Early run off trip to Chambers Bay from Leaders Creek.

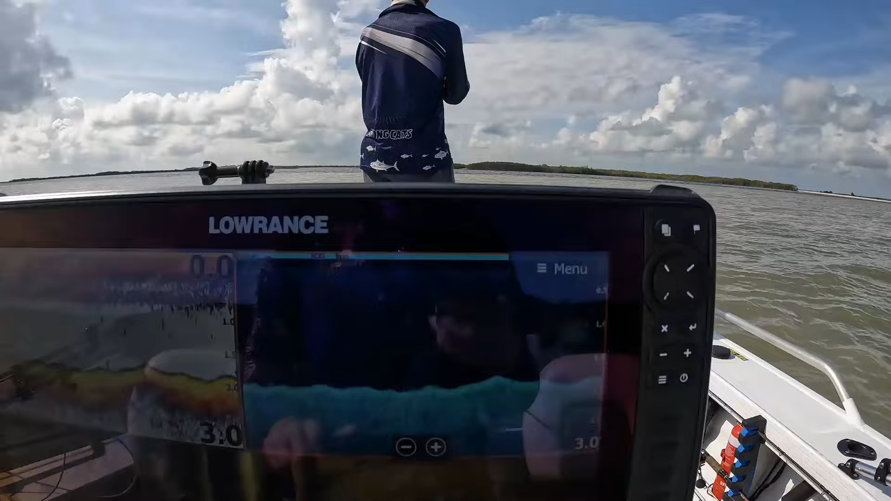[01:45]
You got almost 2 meters deep, 1.9.
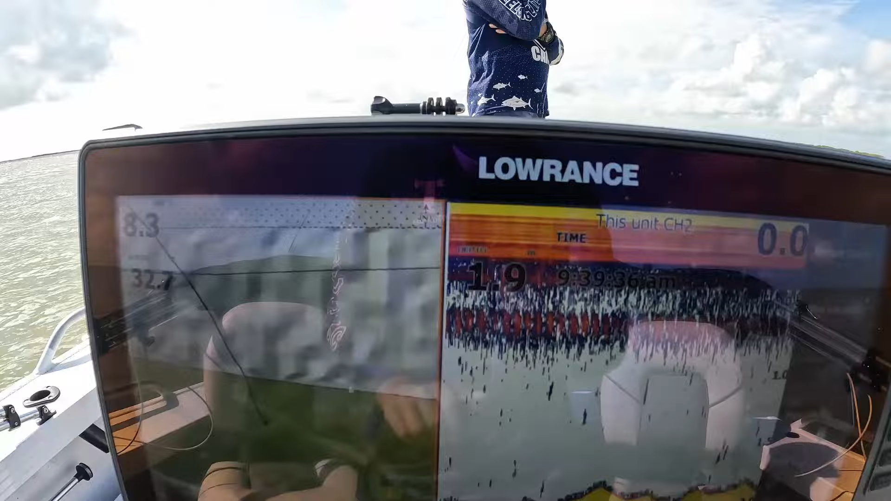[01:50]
But look at this color change, it's crazy. We've got some birds diving over here. But yeah, we'll get in. It was.
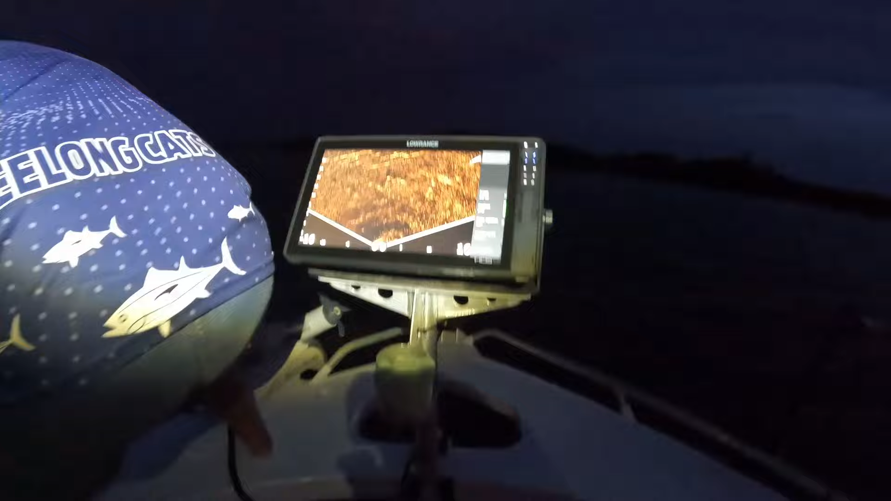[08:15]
But yeah, two good ones coming through just there.
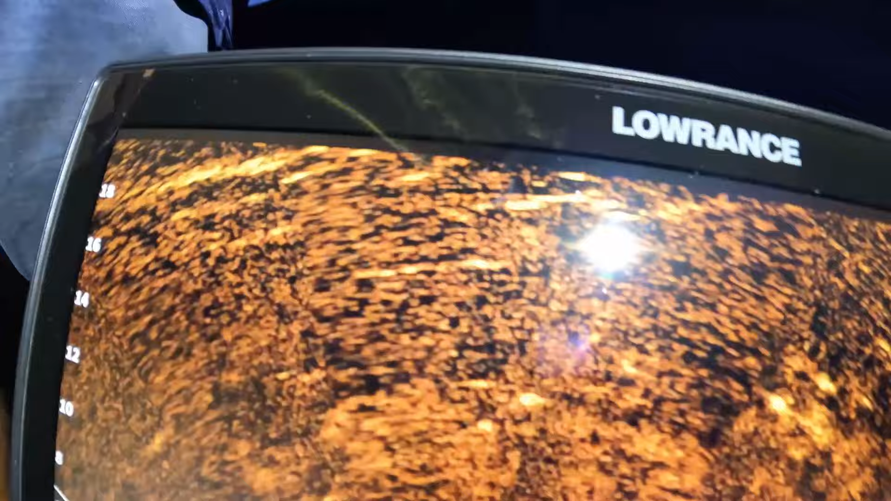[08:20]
Oh, still too shallow. Just in there, but yeah, we'll get the hook out of this guy and measure him. Yeah, he's nice.
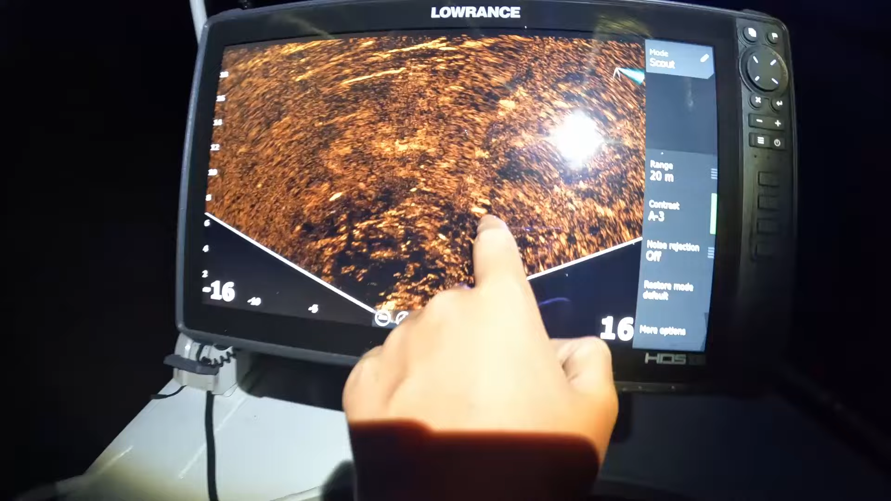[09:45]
Put it on your head. There you go, there he is. Another good one there. Oh, Dad, they're all coming through.
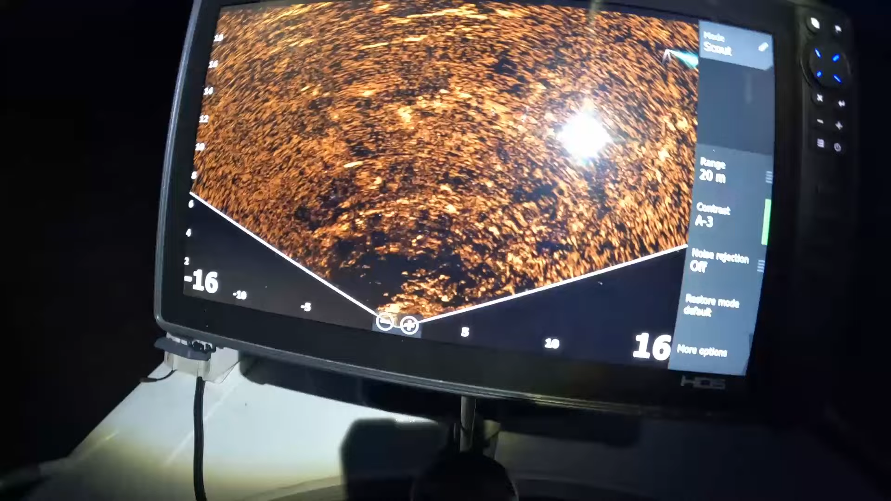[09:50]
We've just got the live scope and it's just pointing out there towards the channel. But yeah, where's the fizzer?
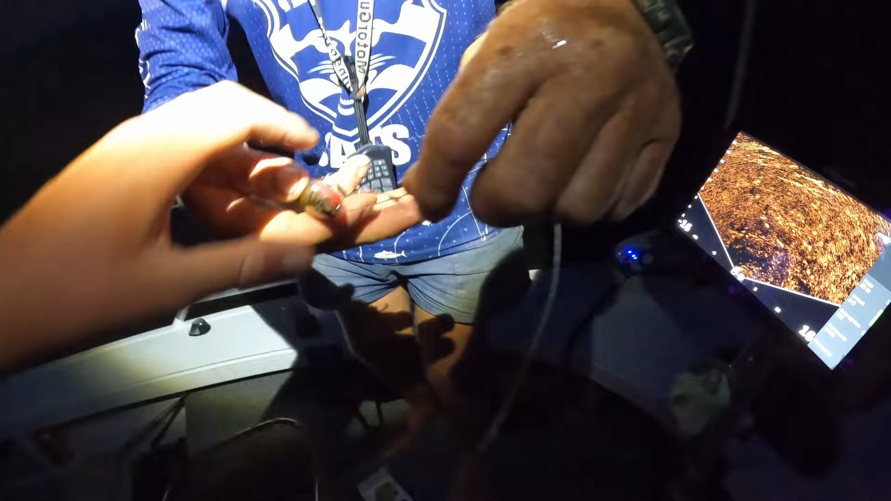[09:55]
That little bad boy. Oh, he's bent you.
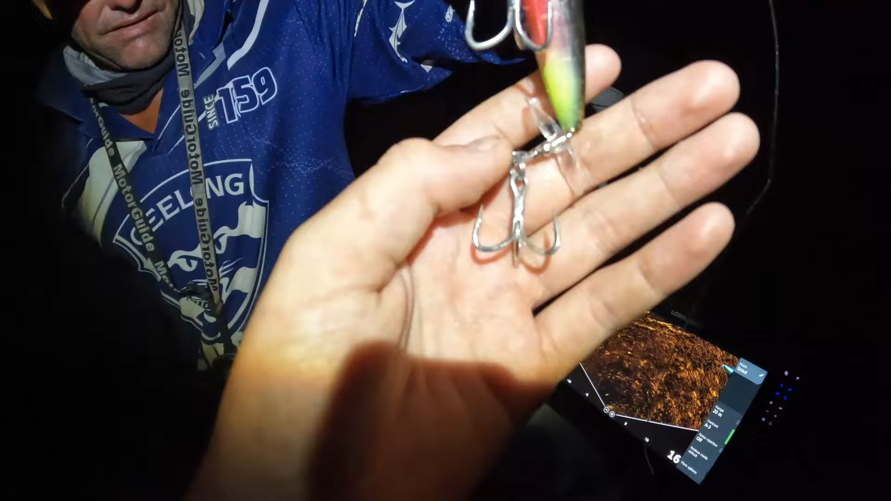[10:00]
He's bent the fizzer, but. Good gun. Fix it up and get there it out. There he goes, swimming away. Just there, there's a good fish.
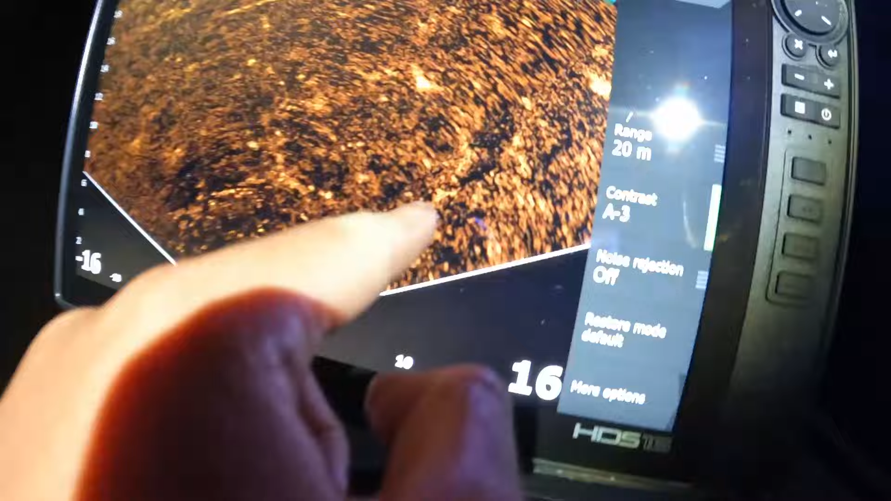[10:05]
they're all just everywhere. But yeah, we'll get back into it.